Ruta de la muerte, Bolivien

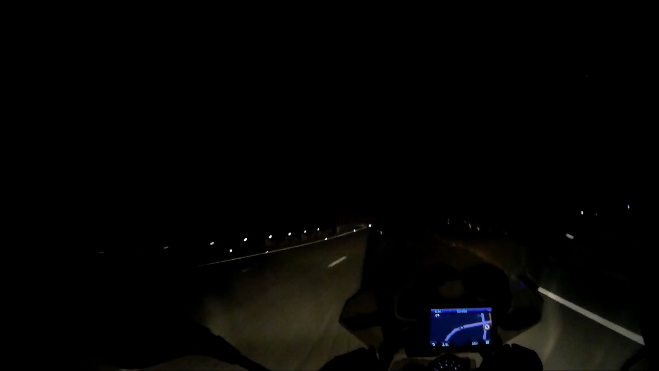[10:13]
Ja, ich bin jetzt hier 2 Stunden in der Nacht gefahren, das ist eine saublöde Idee. Die Strasse ist zwar gut, aber man weiss ja nie, ob etwas auf der Strasse liegt oder ein Loch. Oder und es ist arschkalt, vorher hatte es 5 Grad, jetzt ist es 6 Grad. Jetzt suche ich mir hier in dieser Ortschaft ein Bett.